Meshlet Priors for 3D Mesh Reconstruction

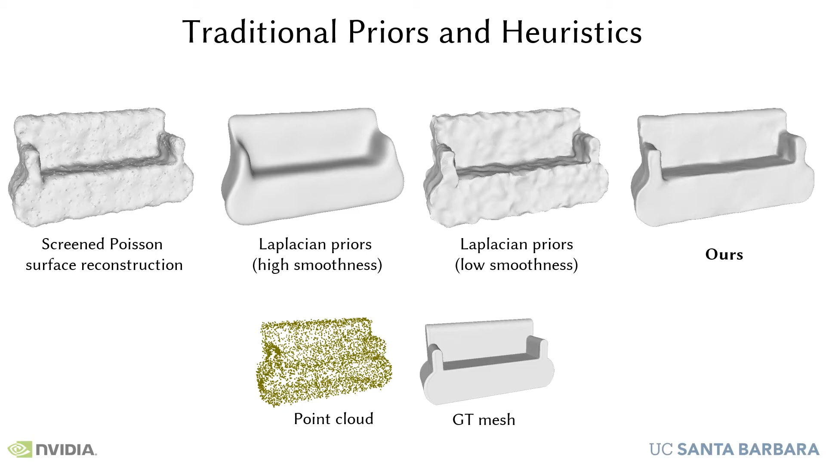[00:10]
like smoothness, but introduce a tradeoff between overly smooth and still noisy. Existing deep learning approaches learn priors at the object level and produce plausible results in the presence of noise and sparsity.
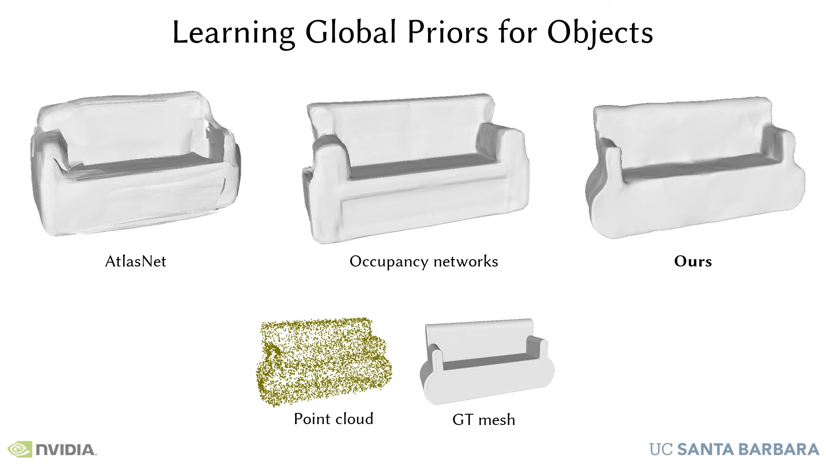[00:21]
However, they fail to generalize when the point cloud is in a pose different from the one used in training.
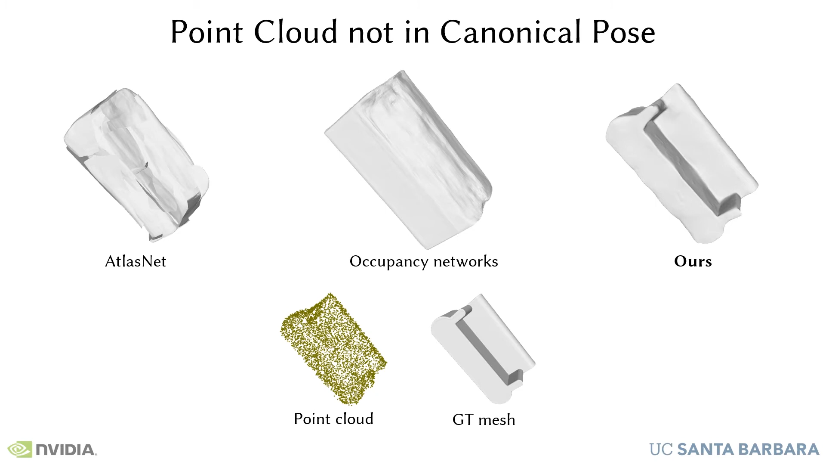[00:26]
They also fail to generalize to unseen categories.
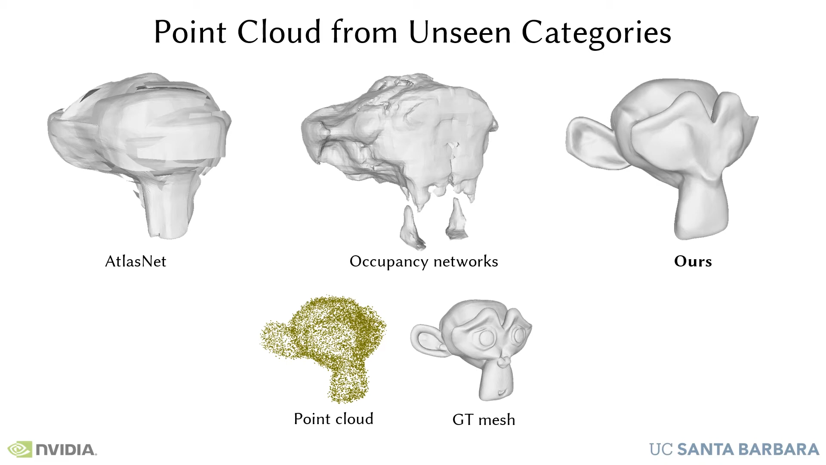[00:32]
Instead of learning priors at the object level, we propose to learn them locally. We introduce meshlets, small patches of mesh that capture local features like corners or edges.